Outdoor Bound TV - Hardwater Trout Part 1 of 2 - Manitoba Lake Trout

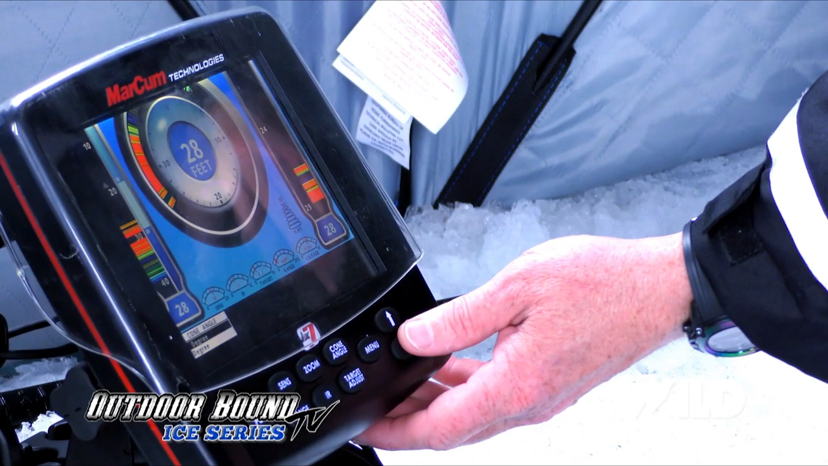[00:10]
What happens when your transducer sends a signal down, it sends it out in the shape of a reverse cone, kind of like an ice cream cone.